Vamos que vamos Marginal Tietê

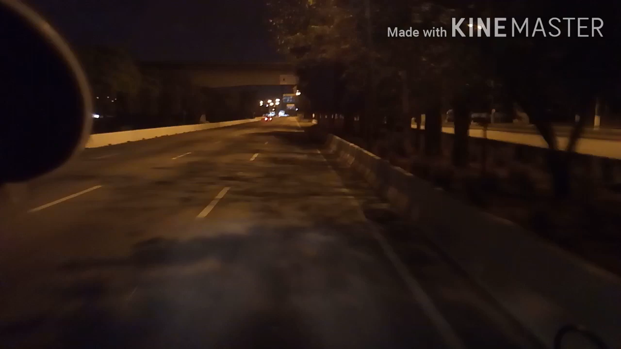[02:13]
Ia tá um pouquinho melhor, né, o volume, assim, de carro, de caminhão. Aumentou um pouquinho. Mas tá bem abaixo do que eu esperava, ó. Já passei aqui outros horários aqui na Marginal Tietê. Esse horário, que é o horário que a galera passa pra fugir da restrição, né? Que é 5 horas da manhã agora. E o volume intenso de caminhão aqui, esse horário, e...
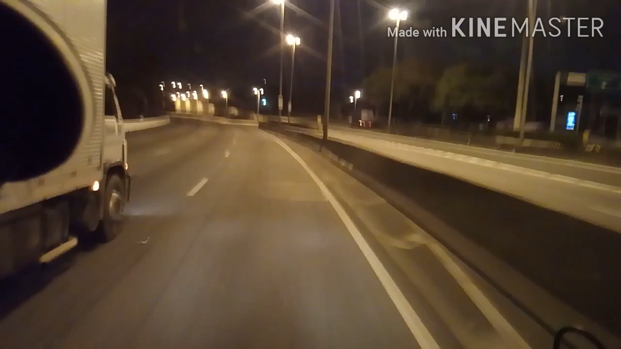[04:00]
Então, vai impactar no transporte coletivo, que a preocupação da prefeitura é essa... Pra não aglomerar o transporte... Vamos ver o que vai dar essa semana aí... Estamos aqui, devagar, devagarote... Pra não cair a água do corote... Sinceramente, pensei que ia encontrar essa marginal mais cheia, né?